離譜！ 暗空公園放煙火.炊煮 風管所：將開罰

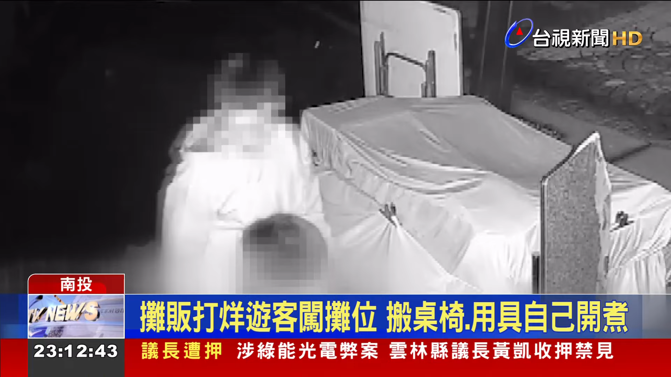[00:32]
紧接着忙进忙出，搬来各种锅具跟食材，闯进摊位煮了顿晚餐，大快朵颐。 我觉得非常糟糕，我觉得这种人一定要抓起来罚。
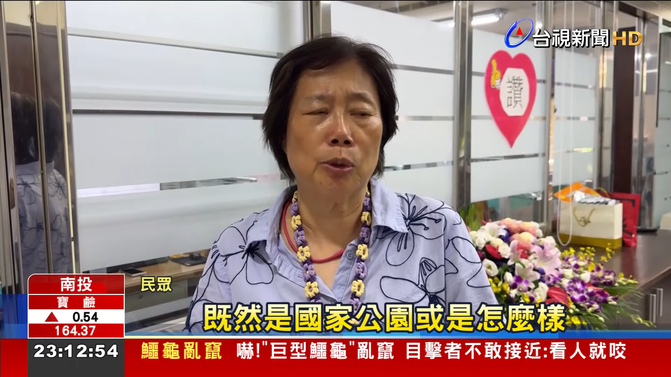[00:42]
既然是国家公园或是怎么样，我觉得应该保持就是国家该有的那个规定啊，或是怎样。
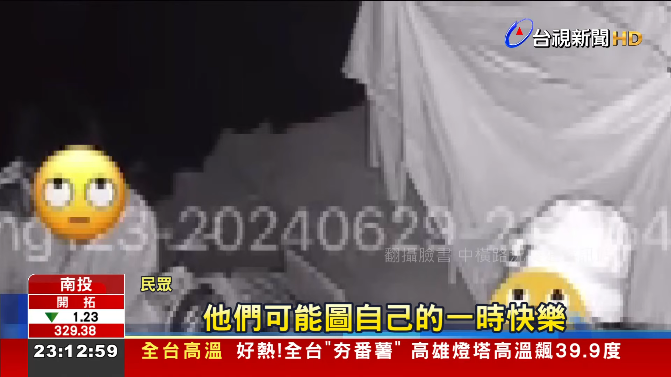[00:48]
可能他们可能一图自己的一时的快乐。 国家公园里游客生火吹煮，民众看了直摇头，而且还乱动别人的东西，真的很糟糕，也很夸张。
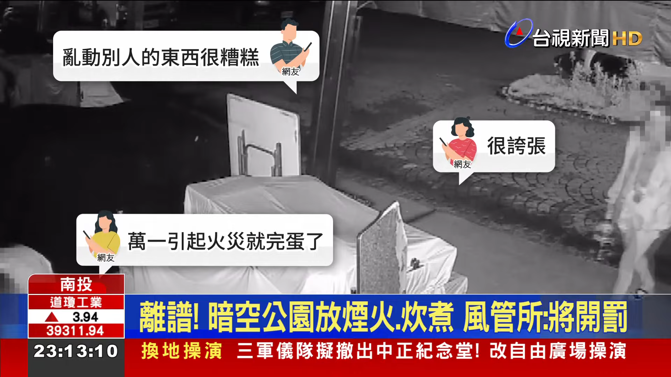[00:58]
更痛批，万一引起火灾就完蛋了。而脱序行为还不止如此。